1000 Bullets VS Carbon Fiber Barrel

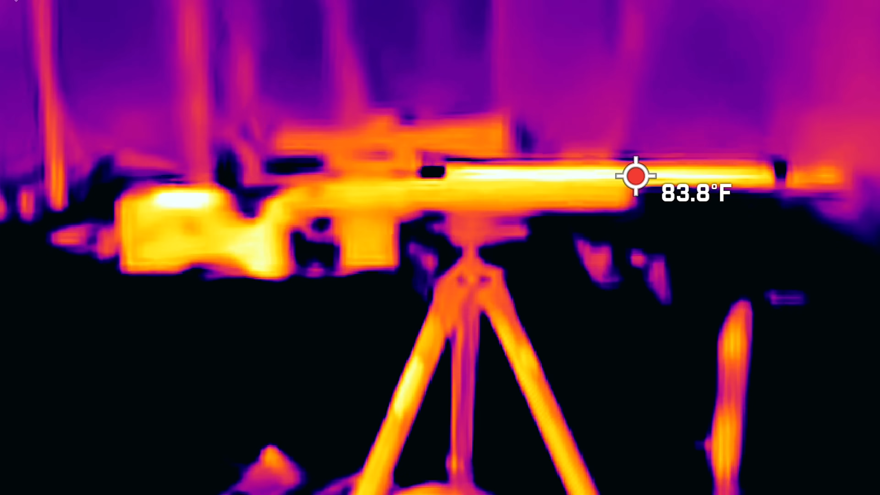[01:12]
On screen: spot 83.8°F
so what we're going to do is measure temperature on the barrel out of curiosity we've got a thermal setup that can tell us what the temperature is one other thing we're going to test on this as well is going to be the speed of these rounds see if they are speeding up or slowing down once the barrel starts getting hotter with
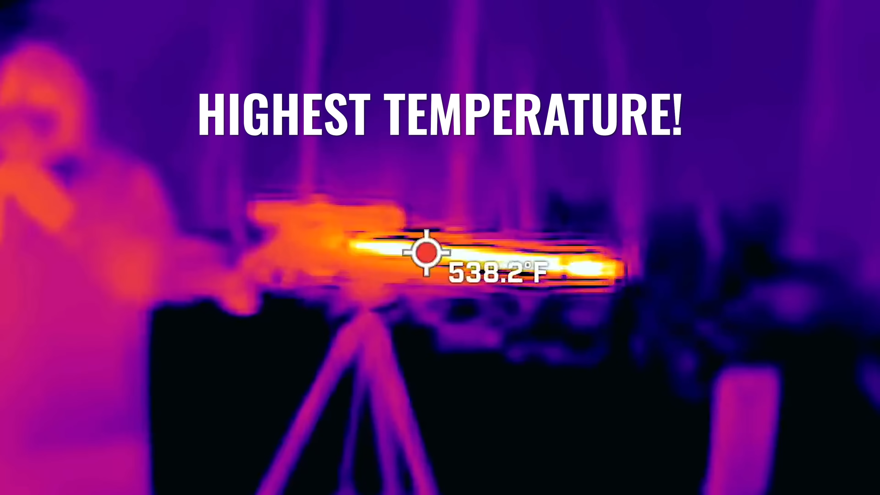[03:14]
On screen: spot 538.2°F
that was interesting it peaked up over 500 degrees and it seemed to stay up in the high like